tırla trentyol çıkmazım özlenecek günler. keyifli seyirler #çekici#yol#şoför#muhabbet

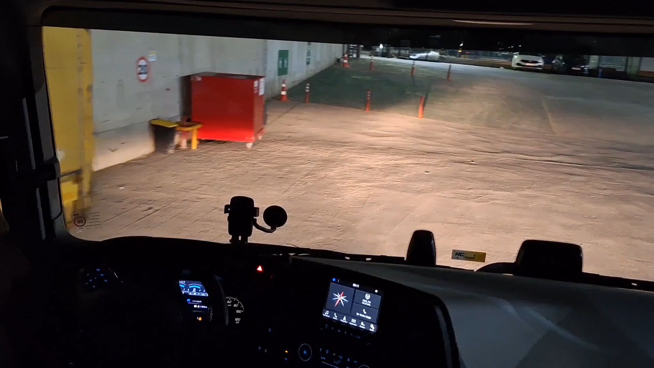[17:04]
Arkadaşlar saat 12'yi geçti. 12'yi çeyrek geçiyor o civarlarda saat.
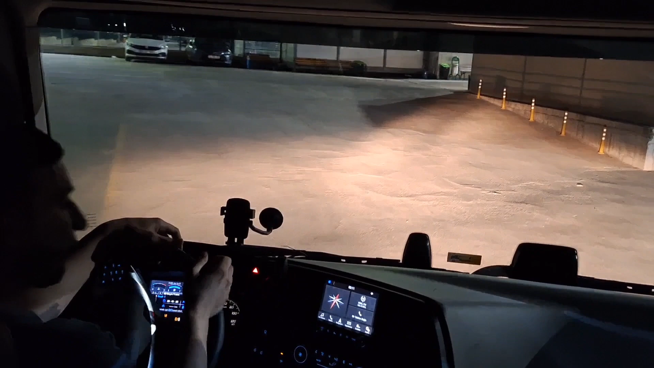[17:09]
Evet, kapıyı açtı. Allah razı olsun.
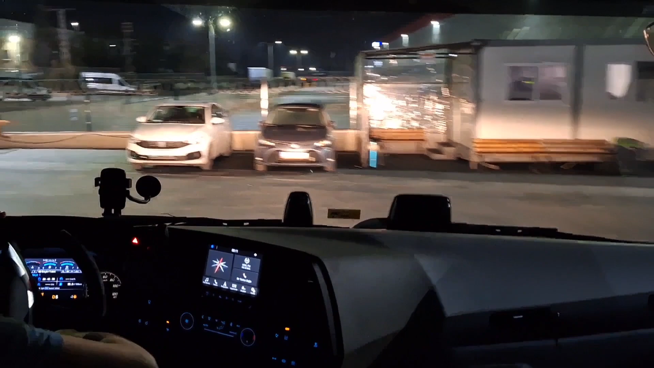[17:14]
Allah ne muradın var dersin.
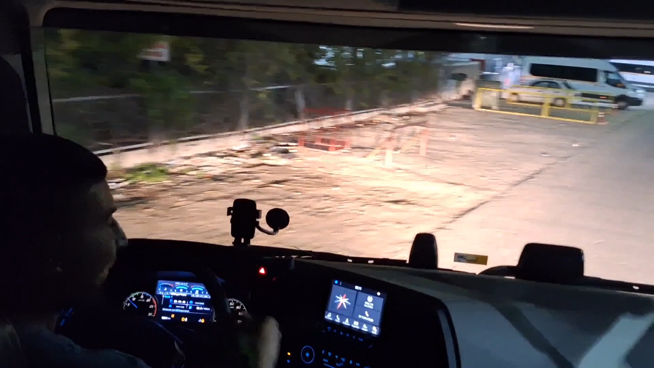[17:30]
şöyle olacaktı, böyle olacaktı diyorsanız bu işe hiç bulaşmayın. Benim öyle bir problemim yok çok şükür. Bu konuda rahatım yani.
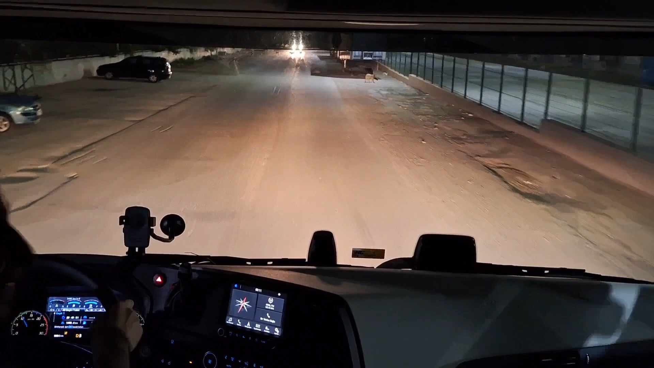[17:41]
Oo, şu köpek tam yerine yatmış. Ay Allah razı olsun senden. Allah ne muradım var seversin abi. Adam bize yol verdi sağ olsun. Köpeği rahatsız etmeyelim diye. Arkadaşlar öyle. Şehir içi diye geldik. Transfer diye. Gece 12 ettik valla.
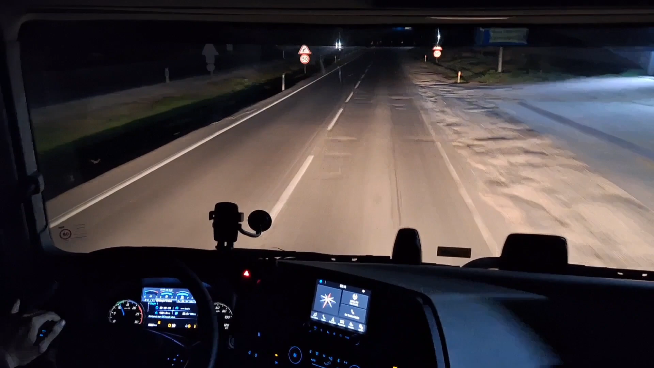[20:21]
Şuradan alttan geçebilir miyim bir bakalım. Mürted'den otobana bağlanabiliriz. Otobandan da direkt ev yaparım. Evet. Şuradan. Evet, burada direkt otobana bağlanıyor.
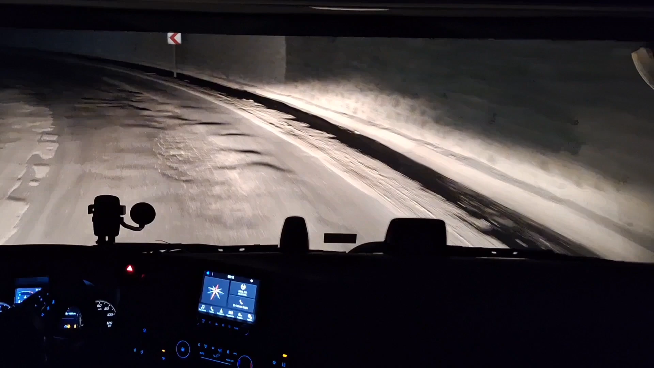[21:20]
Gece gece başına bela işte. 4.60 diyor, buradan rahat geçer. Yani buradan da dönebilmişiz de, neyse ben direkt otobandına gideceğim.
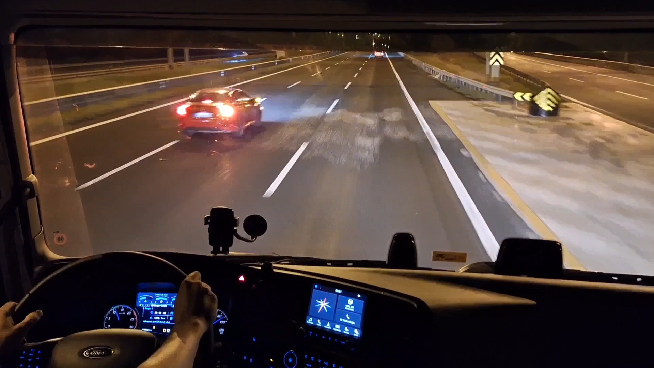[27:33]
Evet. Yol iyi yapmış arkadaşlar. Ben de rüzgar sallıyor zannettim. Yere düştük. Bir sallandı beni, heyecanlandırdı. Tonajlı araba geçince yola lastik izleri yapıyor. Ben rüzgar vurdu zannettim. Yorgun olduğum için algılayamıyorum. Yoksa normalde bakınca iz zaten belli oluyor. Sabah 8'den beri ayakta olduğum için biraz algılarım gitti. Algılar kapandı.
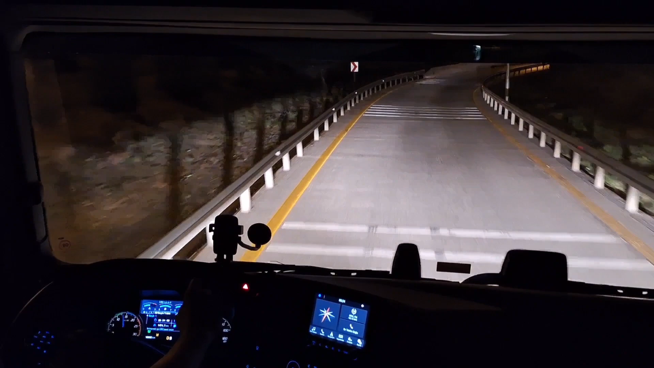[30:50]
3-4 saatlik bir şey çıkar. 3-4 saatlik çıksa yine iyi. Evet millet. Yollar kalabalık, gidiyor geliyor millet sağa sola. Şöyle bir bakalım, gören var mı? Yok. Devam. Devam abicim, devam. Bak adam zırank diye durdu bak. Motorlu vardı arkasında. Bir anda durdu yani. Bunlar bugün pazar. Oğlum kenardan gidin.
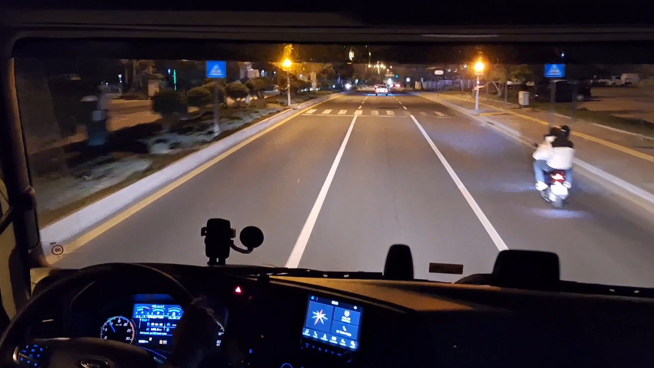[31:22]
Hop hop hop hop. Motorcuyu gördünüz mü arkadaşlar? Yere geçindiler, nasıl fırladı? Yapmayın böyle şeyler ya. Yapmayın ya.
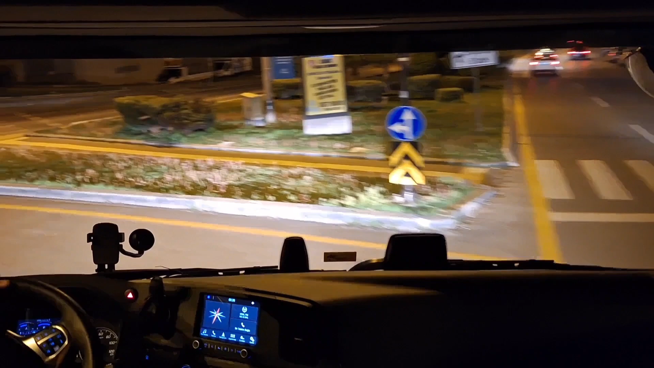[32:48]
Eyvallah, o da bir iyi bir şey. Diğeri vız diye geçti de.
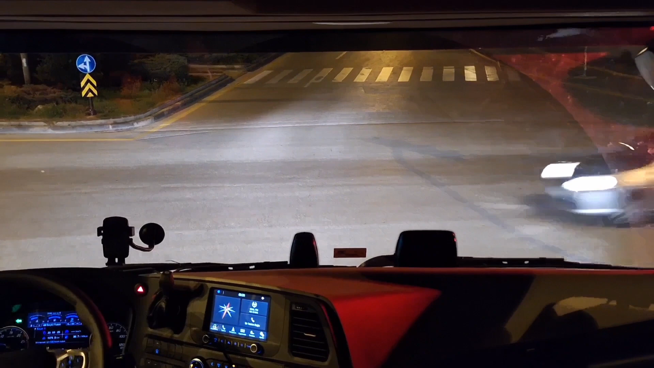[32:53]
Taksici sağ olsun yol verdi arkadaşlar. Adam trafikte olduğu için halden anlıyor. Sen de inşallah yapıştırır gidersin şimdi. Yoksa solumdan gelirsen işin kötü. Hadi sen de geç. Geç abicim, geç geç geç geç geç. Sonra beni sıkıştırıyorsunuz, geç.